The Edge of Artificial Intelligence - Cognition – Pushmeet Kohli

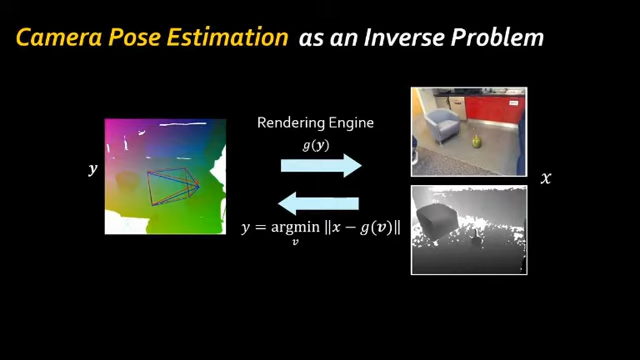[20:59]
You have a sort of a 3D model, you have a sort of camera position, and then you can create the depth image.